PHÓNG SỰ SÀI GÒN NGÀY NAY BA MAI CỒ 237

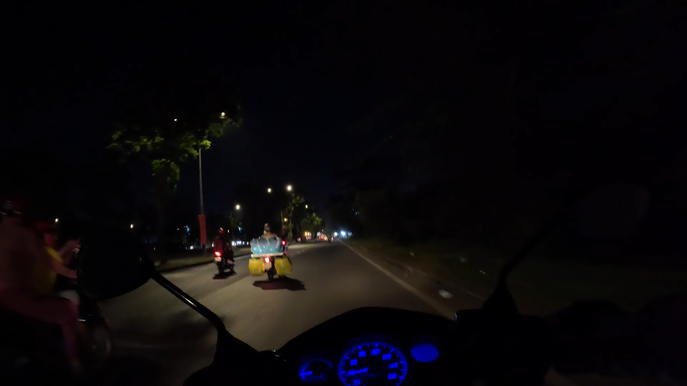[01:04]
Thì bây giờ là 8 giờ tối rồi đó. Thì bình thường các bác, hiện tại bây giờ là vô mùa Tết rồi, bắt đầu là bây giờ Ba Mẹ Cồn sẽ tăng số lượng video lên nha các bác. Ba Mẹ Cồn sẽ cố gắng quay hết những cái không khí Tết ở Sài Gòn, hết tất cả mọi ngõ ngách, Ba Mẹ Cồn chạy đi quay hết cho các bác xem, sáng cũng như tối. Có lẽ là sáng cũng quay và tối cũng quay, thành thử ra phim nó hơi nhiều, thì các bác cứ từ từ mà xem.
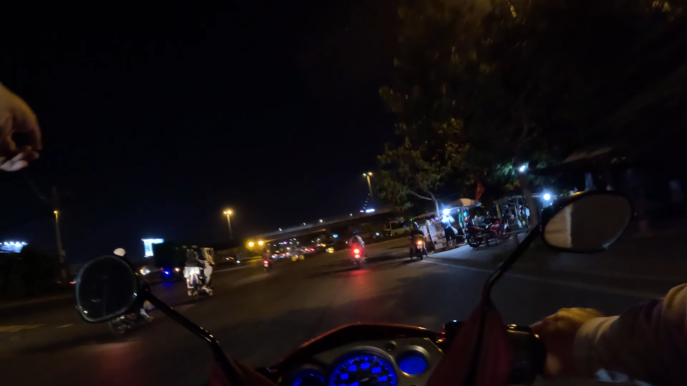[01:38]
Và có một cái điều rất là trùng hợp với bác, Ba Mẹ Cồn vui lắm. Đây, hướng này là hướng đi về miền Tây đây nè, họ thấy ôm cua về quốc lộ 1, Ba Mẹ Cồn quẹo về hướng Sài Gòn. Đây là cầu vượt Bình Thuận. Quẹo trái chúng ta đi về miền Tây, quẹo phải chúng ta vô Sài Gòn. Ba Mẹ Cồn khó hiểu quá bác, thật sự luôn á.
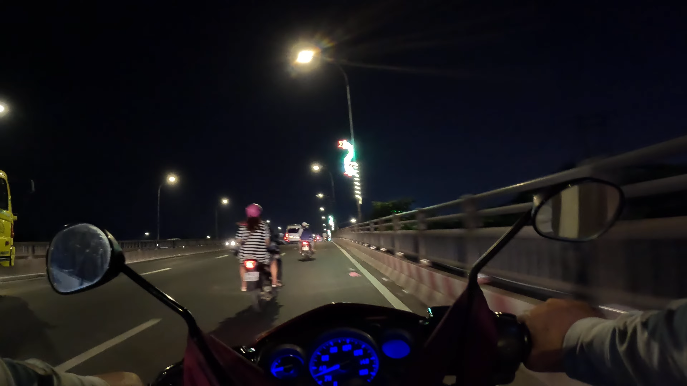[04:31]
hộ Ba Mẹ Cồn bằng cách là cho Ba Mẹ Cồn một like. Rồi đây là cầu Bình Điền đó, trời ơi đèn lên luôn nè, sắp sáng cầu Bình Điền này. Ngày hôm qua Ba Mẹ Cồn đi là cái cầu này nó không có cái đèn này quá đó, bây giờ được thắp sáng cái cầu này rồi. Cái cầu này cũng là một cái vị trí quan trọng của Sài Gòn nha bác. Nơi này hồi xưa trước năm 75 là lúc nào cũng có lính canh gác nha bác. Từ dưới chân cầu lên giữa cầu, ở đây là gồm có 4 chốt canh gác, 8 chốt luôn á.
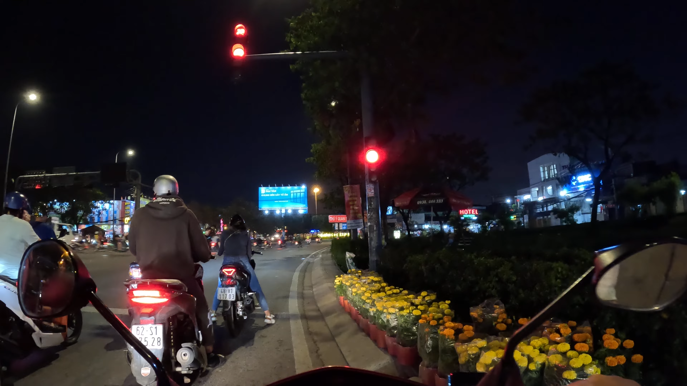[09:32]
Bên tay trái là đường Trần Đại Nghĩa để đi về khu công nghiệp Lê Minh Xuân. Trời, mùa Tết đó, ba mày còn thích lắm bác, các bác thấy không, hoa bán khắp nơi nè.
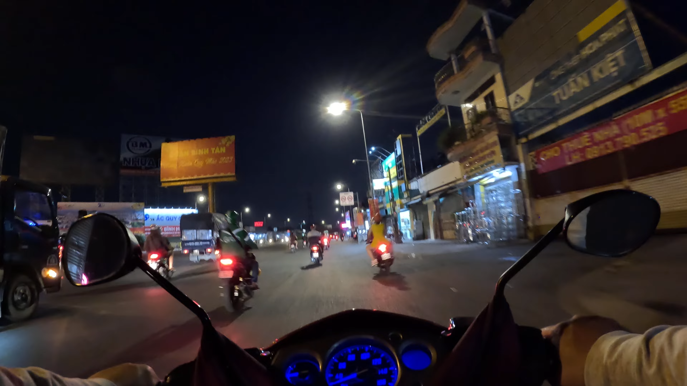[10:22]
tay trái là chúng ta về xa lộ Đại Hàn. Ở đây có quán Lương Sơn Quán nè bác, nhưng mà giờ đi rồi, giờ về Hồ Học Lãm. Bán dây tắc nè, các bác thấy không?
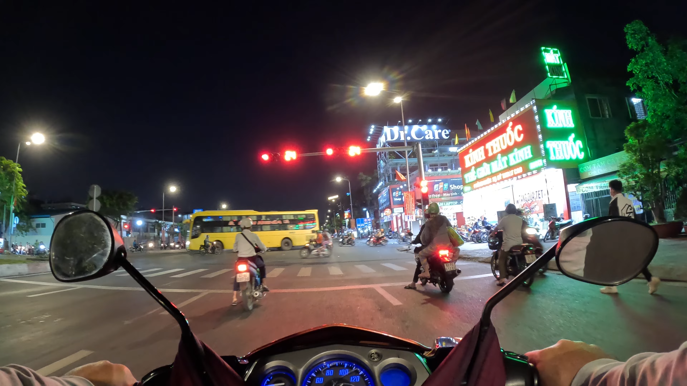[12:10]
Quán cơm tấm này đắt lắm nha bác. Đông lắm. Mà giờ mày dẹp rồi. Có bán đất sạch trồng cây. Coi cơm tấm này đông lắm nè. Không biết nó giờ đi đâu nè. Nghỉ bán ngủ quá ha. Rồi nơi đây người ta gọi là ngã. Đây là ngã tư. Ngã tư này là ngã tư gì ta? Ngã tư An Lạc.
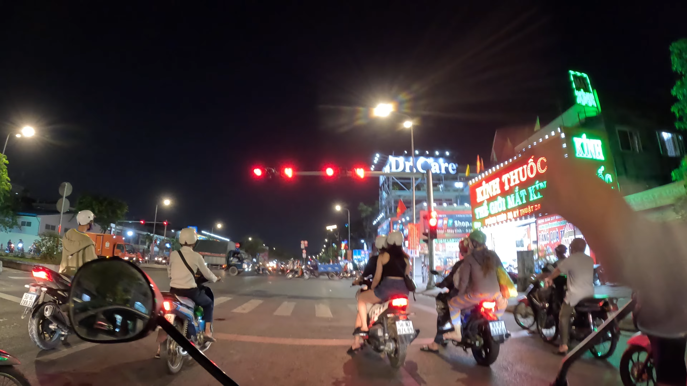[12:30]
Đây là ngã tư An Lạc. Quẹo trái là mình ra cái xa lộ Đại Hàn, mà quẹo phải mình đi về Lạch Cát. Hồi xưa con đường này nó có tên là con đường Lạch Cát đi Bà Hôm.
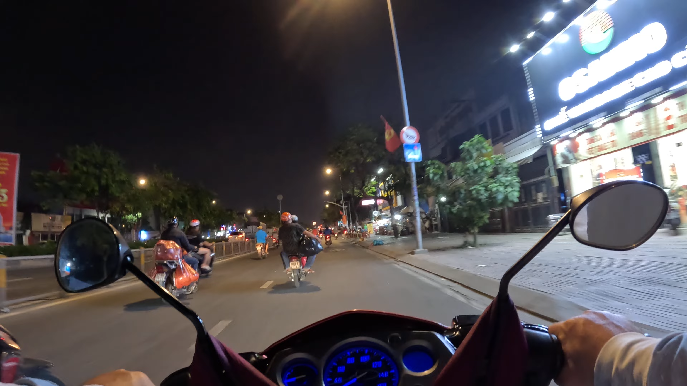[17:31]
tay trái này hồi xưa đó là An Dưỡng Địa. An Dưỡng Địa là một cái nghĩa địa đó bác.
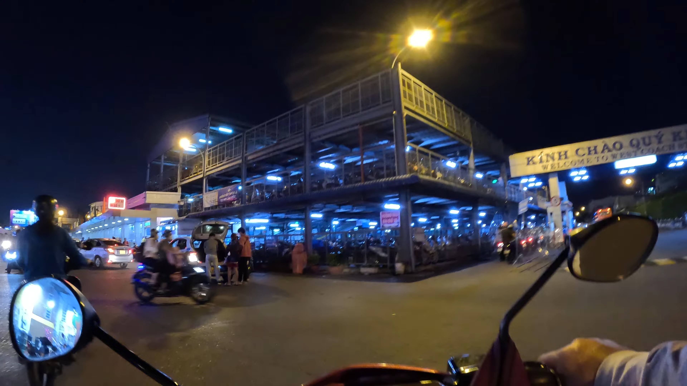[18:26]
Bữa giờ này các bác thấy không? Đó, đông đúc ghê không?
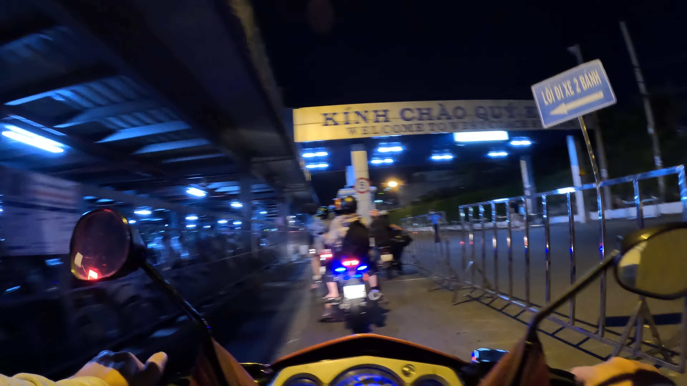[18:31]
Đó, giờ mình vô bến luôn nha. Chạy vòng trong bến cho bác xem. 4.000 mà.